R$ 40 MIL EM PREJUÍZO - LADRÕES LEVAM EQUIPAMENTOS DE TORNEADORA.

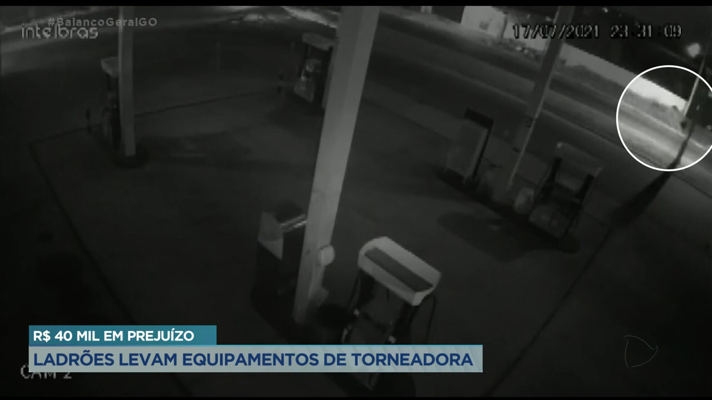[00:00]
As cenas mostram o furto. Os bandidos levam algumas horas para concretizar todo o crime. Os bandidos estão cada vez mais ousados.
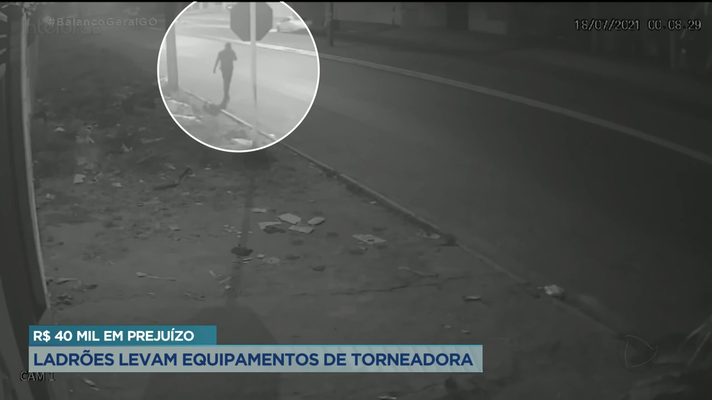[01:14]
os bandidos que aparecem nessas imagens, captadas por câmeras de segurança de outros estabelecimentos aqui próximos, eles chegam ali no fim da noite, vão aqui ao lado, bem aqui do lado do galpão, tem um lote baldio murado, um lote sem ocupação de construção, murado. Tem um buraco lá no muro do lote. Eles passam pelo buraco do muro do lote.